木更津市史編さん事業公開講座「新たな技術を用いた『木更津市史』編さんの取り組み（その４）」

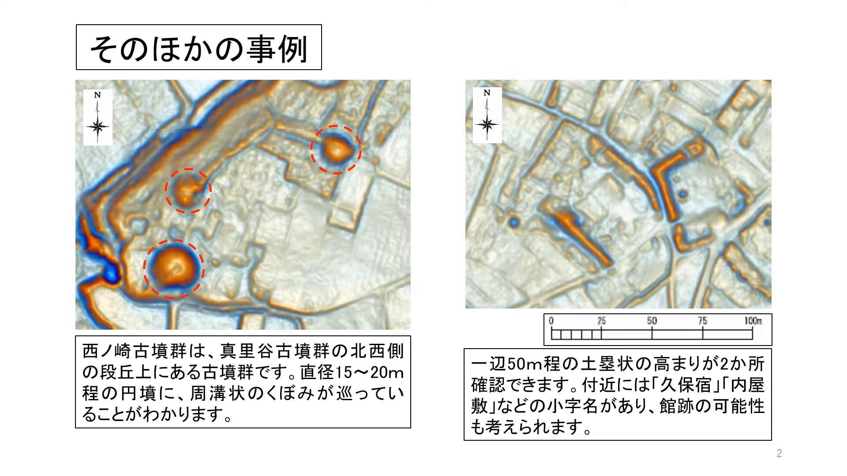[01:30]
城の土類のような高まりで区画する場所を2カ所確認できました。この区画の付近には、中近世まで遡るとされる、久保宿や内屋敷といった小技名が残っています。このことから確認できた区画は、その頃の館跡と考えられます。
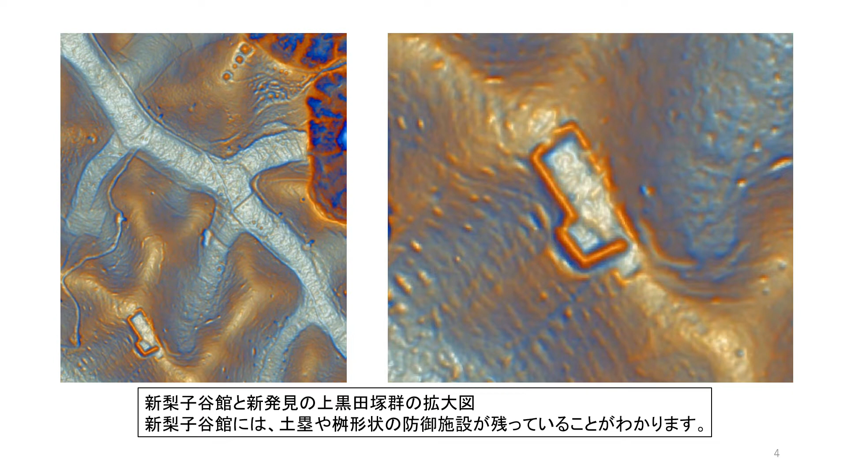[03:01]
新梨津館跡と塚群の位置関係を表しています。右の新梨津館跡の拡大図を見てください。先ほど説明した土類がはっきりと見えます。また、マス型状の防御施設は、図の右下部分にあたります。